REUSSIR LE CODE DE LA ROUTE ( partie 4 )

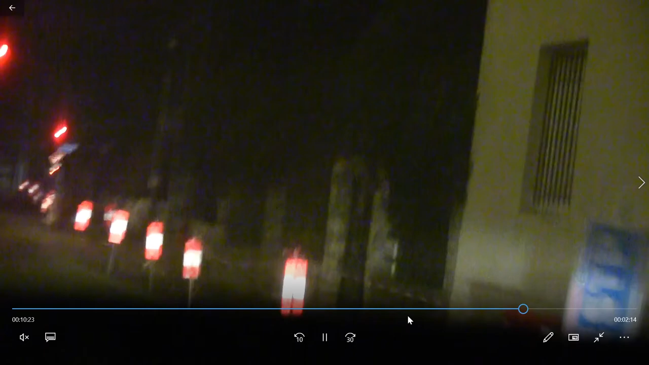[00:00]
Ah, bon, ben, le feu est rouge, donc on va faire une petite leçon de code, alors. Parti, on envoie.